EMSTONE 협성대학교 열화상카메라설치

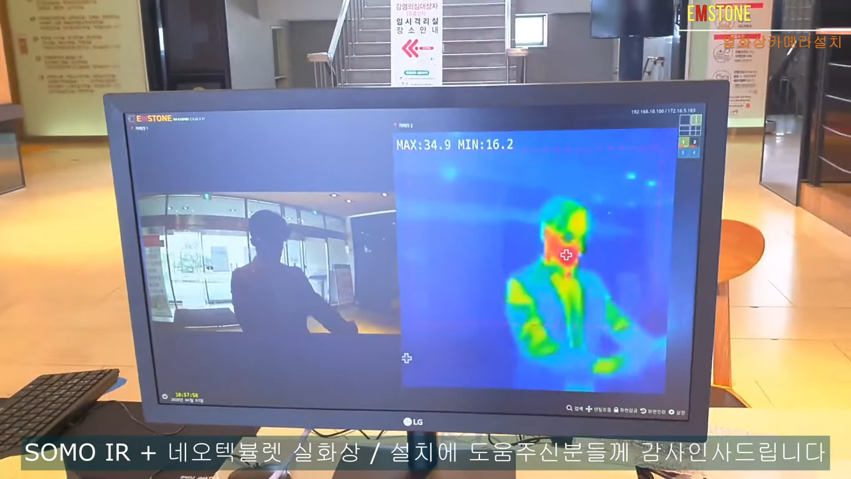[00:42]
온도가 체크되면 34.5도 이렇게 표시가 되고 있습니다.
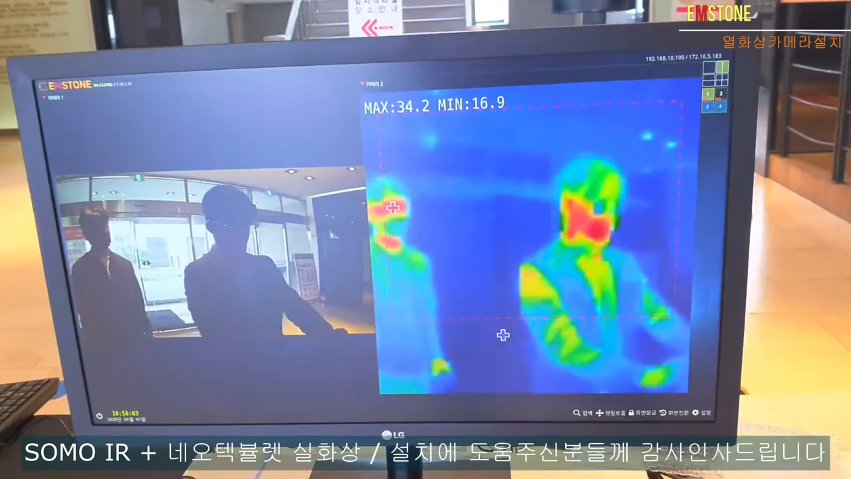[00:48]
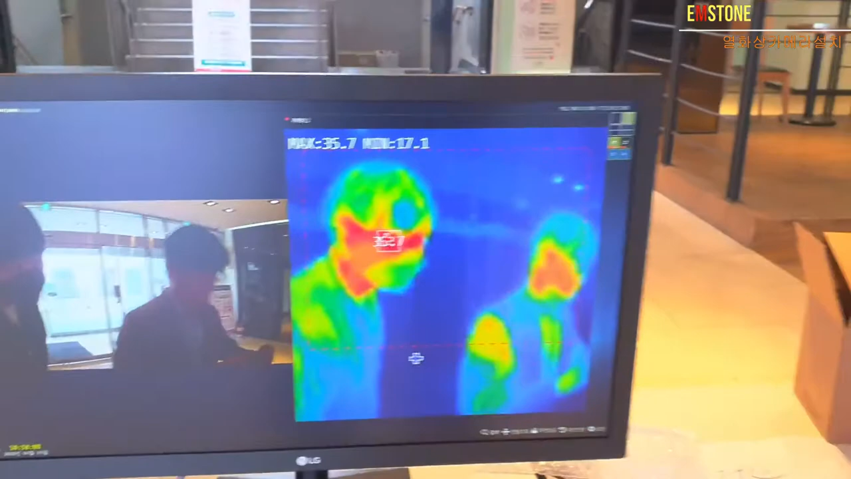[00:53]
그리고 설정은 옛날 UOC 카메라와 조금 다른데 설정에 들어가셔가지고
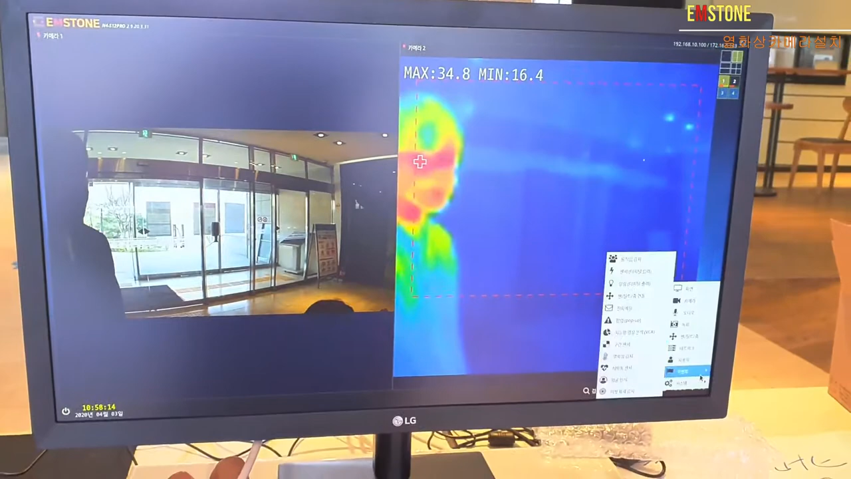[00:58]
열어상 감지 보시면 이렇게
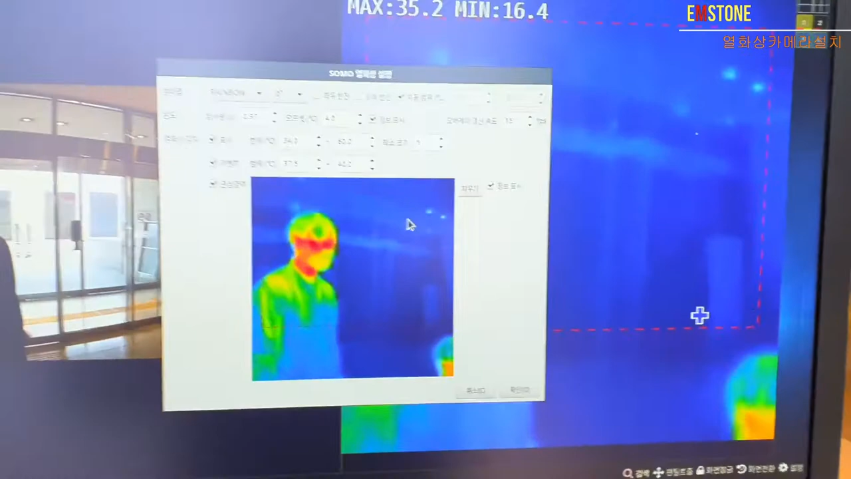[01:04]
조금 옛날 UOC 카메라랑은 다르죠. 이렇게 돼있습니다.
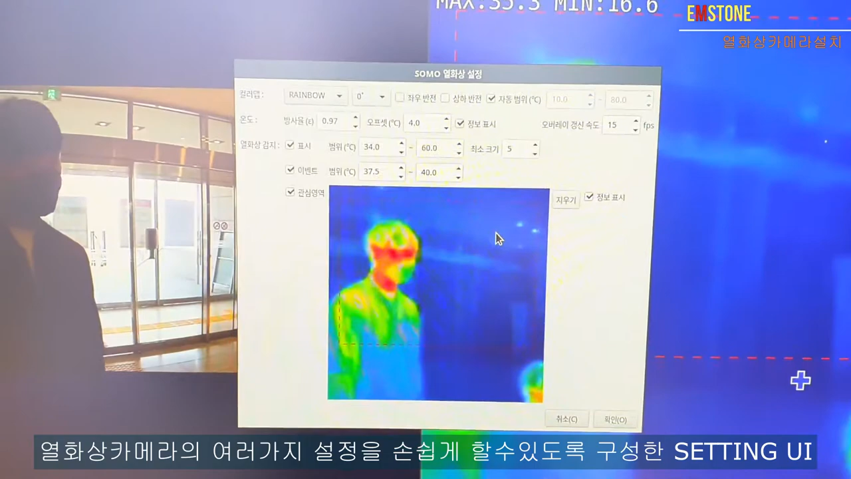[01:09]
뭐 표시할 곳 표시할 온도 그리고 표시할
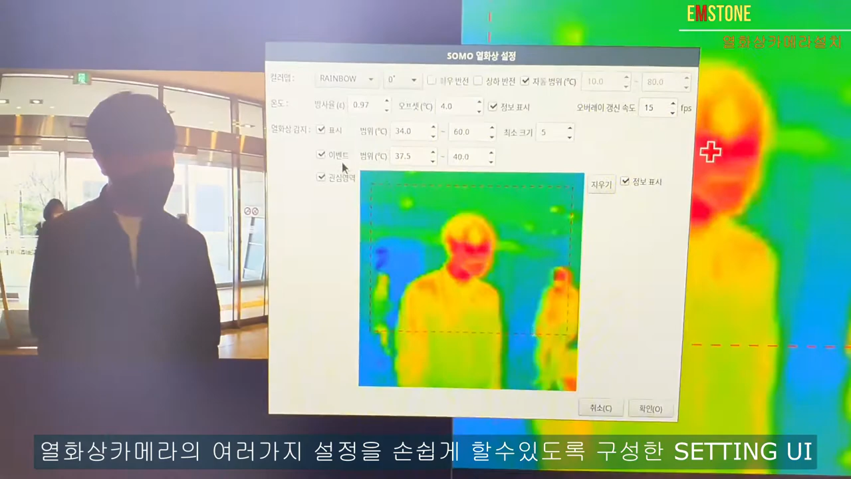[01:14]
이벤트 마저 온도를 하실 수가 있고 오프셋도 따로 여기 엠브레일 다 설정을 하실 수가 있습니다.
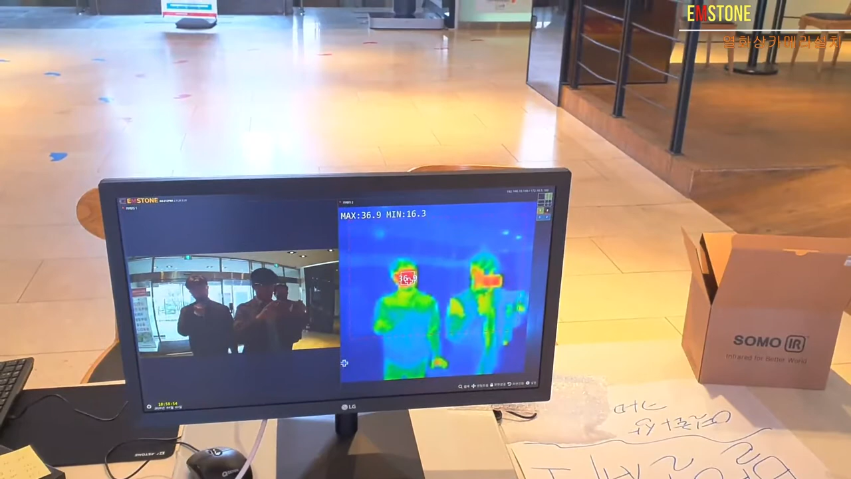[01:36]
찍히면은 이렇게 네모칼이 쳐지면서 온도가 한번 보셔 보세요.
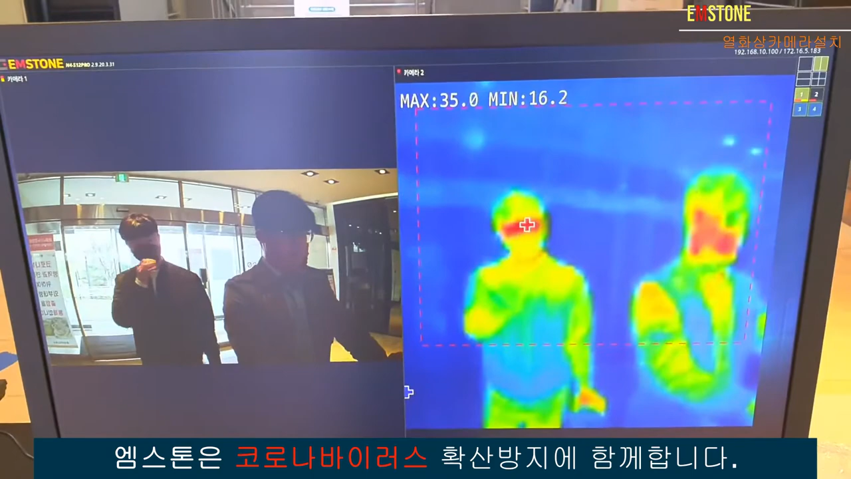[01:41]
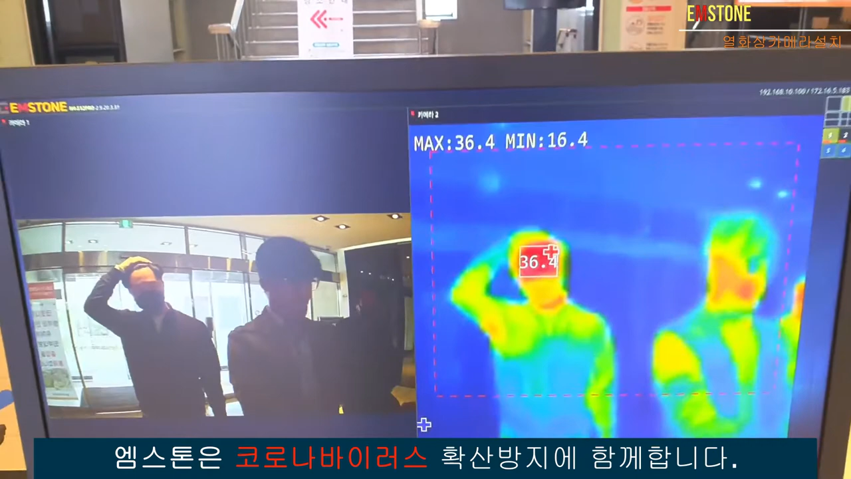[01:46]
이렇게 36.5도 이렇게 표시가 됩니다. 네 이상입니다. 37.5도 이렇게 표시가 됩니다. 감사합니다.